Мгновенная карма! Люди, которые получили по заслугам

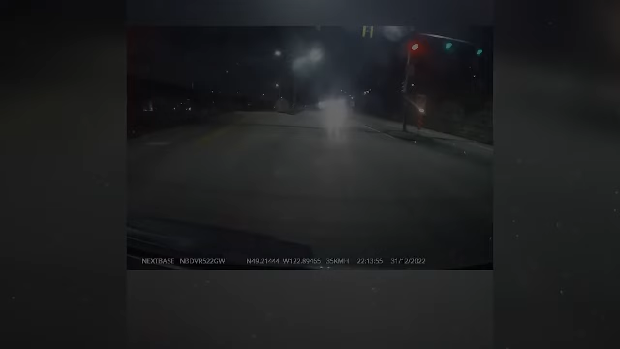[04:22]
этот водитель решил незаконно обогнать другую машину превысив скорость а также проигнорировав красный свет он как будь то просил чтобы полицейские остановили его потому что тренажерный зал для упражнений а не для странных приколов реакция этого парня говорит сама за себя